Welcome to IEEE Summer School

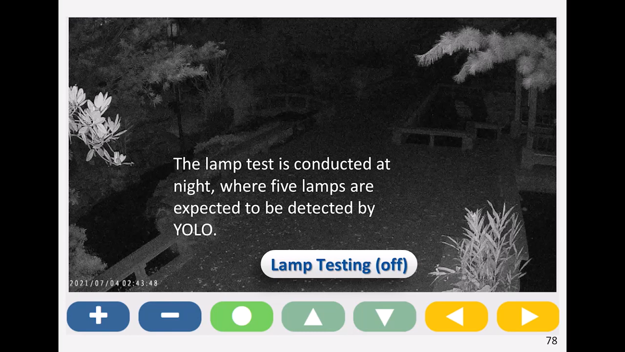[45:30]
is conducted at night where five lamps are expected to be detected by YOLO and at this moment the lamp testing turn off and then you turn off and then you turn on then the YOLO should detect
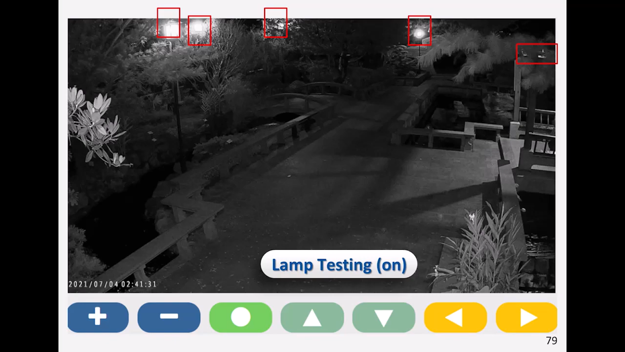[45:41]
the five light spot and the configuration uh including the switch one okay then you go to